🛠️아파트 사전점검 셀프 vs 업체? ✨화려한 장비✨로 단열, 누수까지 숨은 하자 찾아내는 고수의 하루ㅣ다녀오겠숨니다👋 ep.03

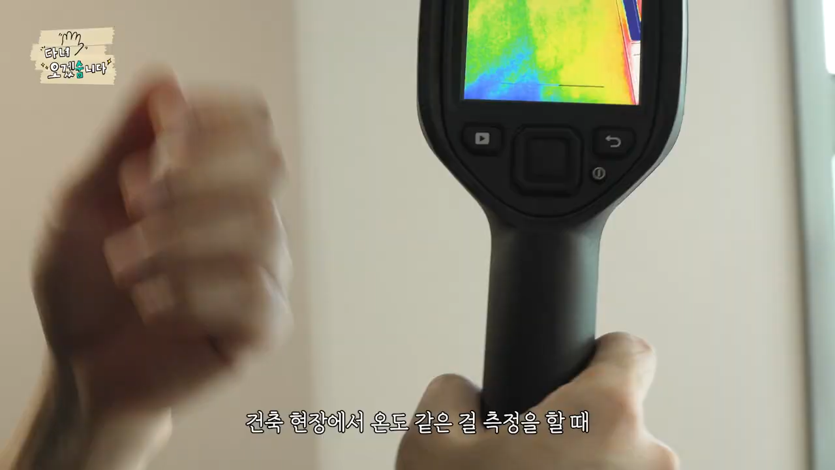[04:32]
건축 현장에서 온도 같은 거 측정을 할 때 그게 살짝 자주 사용하고 있는 장비입니다.
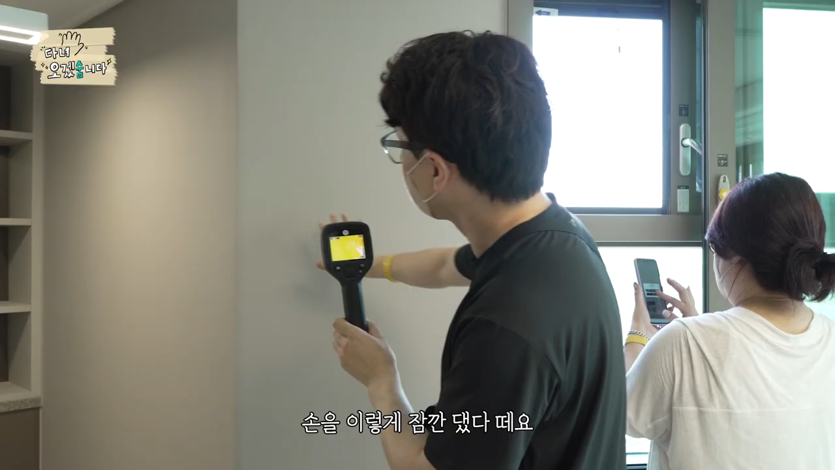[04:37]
이렇게 손을 잠깐 떼요. 이렇게 손짝이 나오는 걸 보여드리거든요.
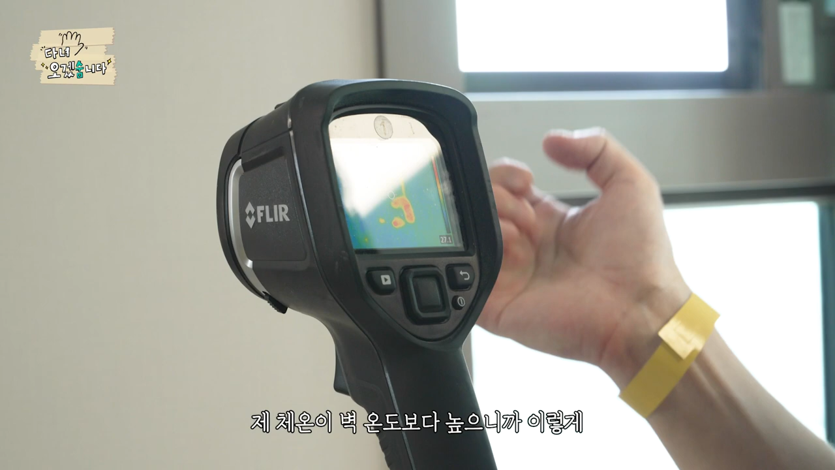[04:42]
제 체온이 아무래도 벽원도 높은 지가 이렇게 상대적으로 높으니까 빨갛게 나오는 거고요.